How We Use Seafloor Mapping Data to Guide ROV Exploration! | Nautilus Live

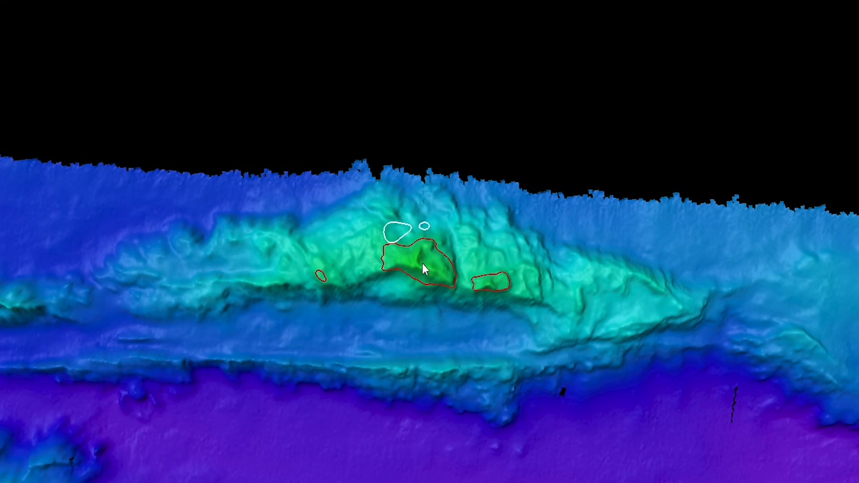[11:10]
So by going and doing the diving, if I turn those off, you can see by the red contour, this is now the actual 4,000 meter contour on our multibeam data. And you can see there's actually quite a bit of potential here for a more extended dive. And it will allow the scientists, if they choose to come here, to get samples of rocks and things to help them really maybe nail down why this feature is like it is, how it fits into the geologic history. And that was my most exciting seafloor feature on this trip.
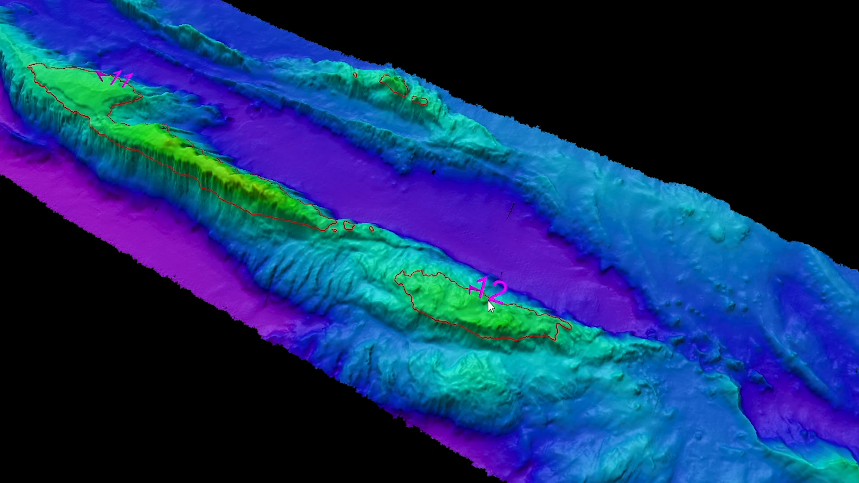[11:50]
And you can see both for dive 11 and dive 12, some potential to actually get a dive in, which we're pretty excited about. And then we finished that up. And then we started moving back south.
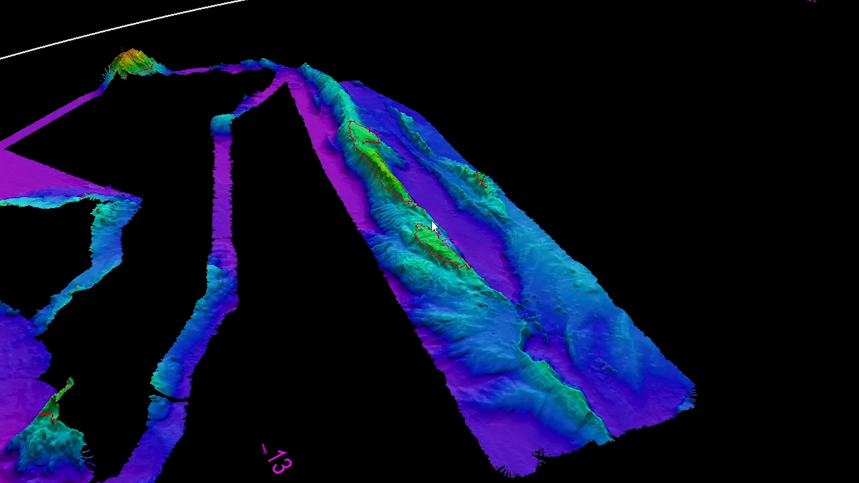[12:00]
So moving back down over any seamounts that we crossed on the way, we added additional coverage.
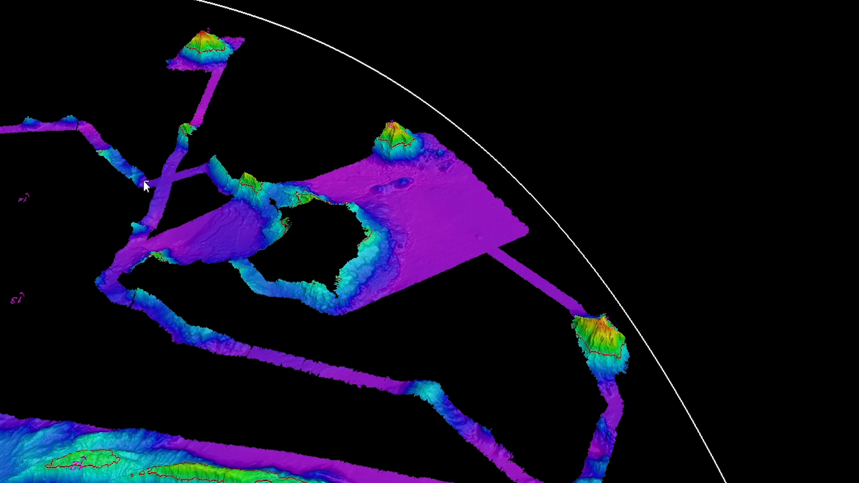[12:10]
And then went way back down and finished pretty much anything we could.
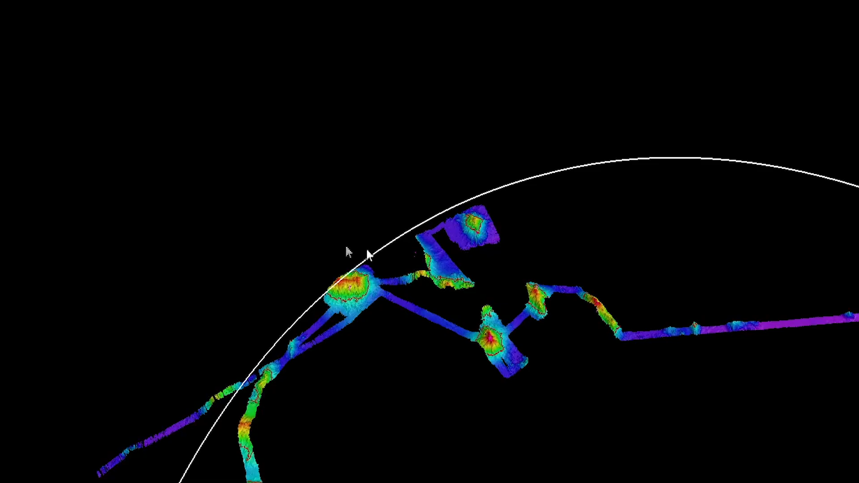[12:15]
So I think that's kind of the overview of what we did.
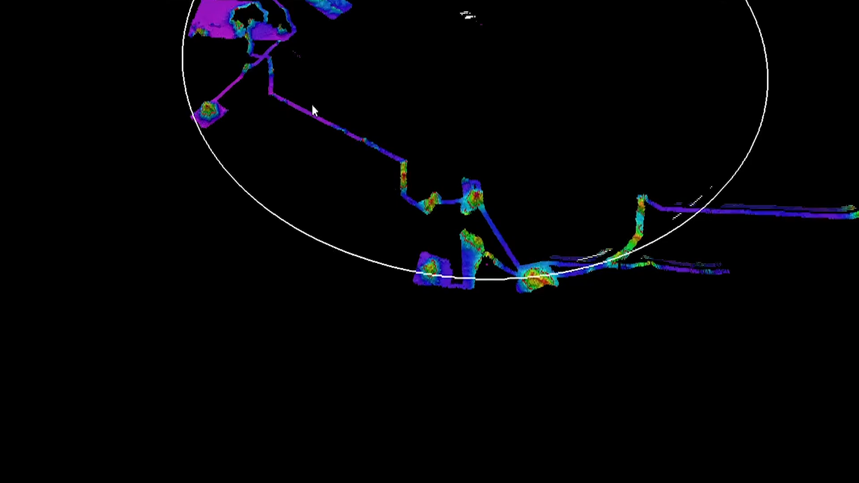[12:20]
You'll see these spaces, these numbers floating here, they are also potential dives.
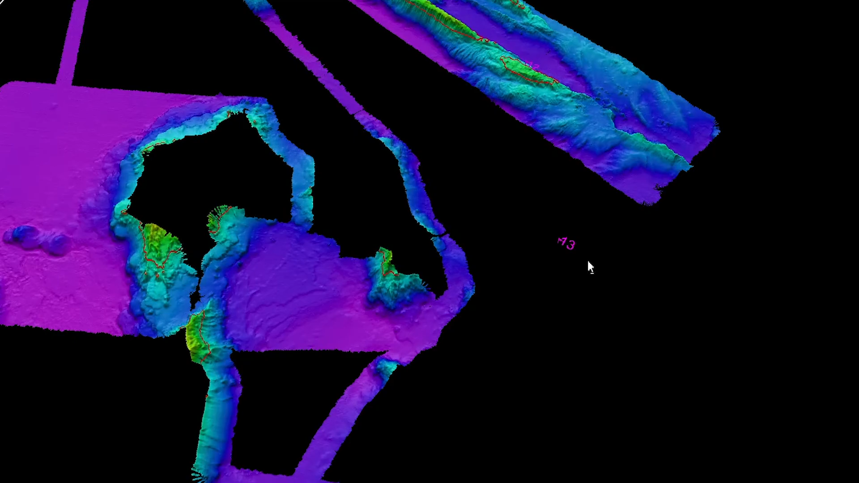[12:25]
But either they were covered already, so you can see dive number 13 and dive number 14.
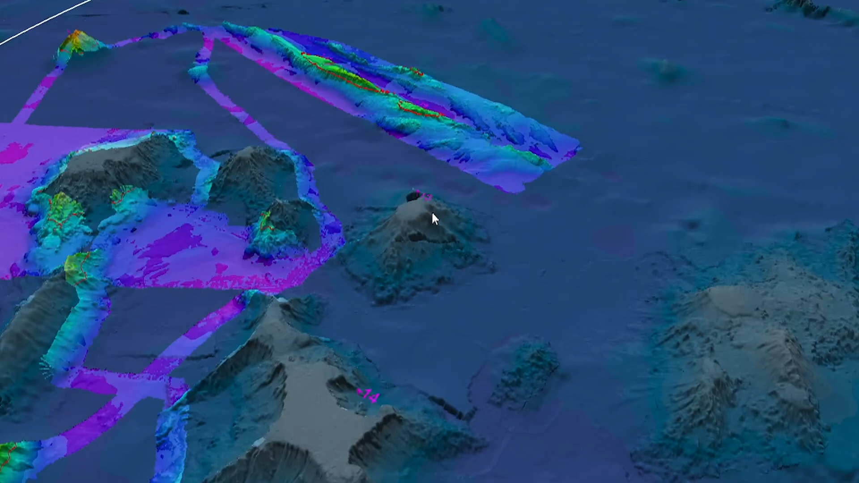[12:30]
We had really good bathymetry on already.
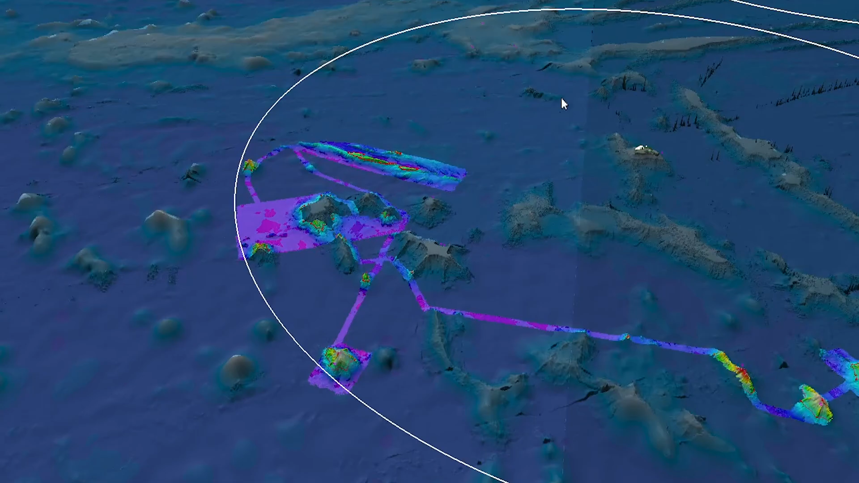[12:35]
And then there were other potential dives up north. But we decided to not worry about trying to map these,